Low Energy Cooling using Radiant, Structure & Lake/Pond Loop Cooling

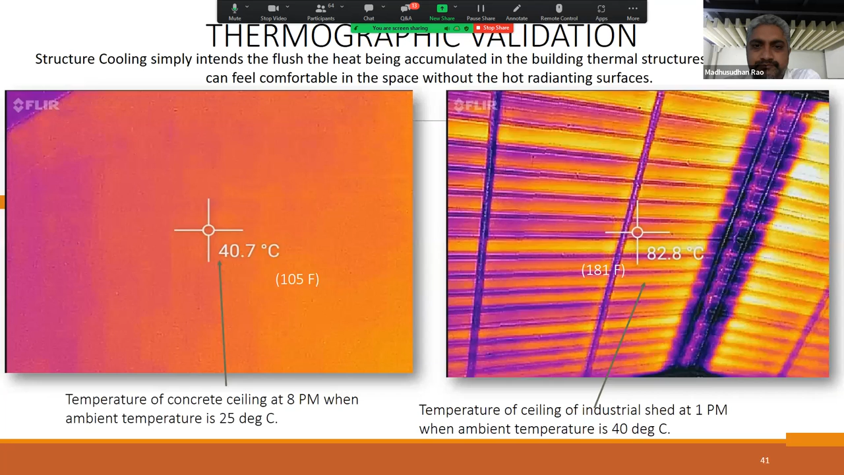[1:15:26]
I Will Just Show A Few Thermographs These Are The Temperatures That Are Taken Of A Space In Summer You Will See The Ceiling Temperature This Is In The Night By The Way Around 930 Or So That Is 40 Degree Centigrade 41 Nearly West Wall Is 37 Floor Which Is Not Even Exposed To The Solar Radiation Or Even Outside Temperature Is Also 36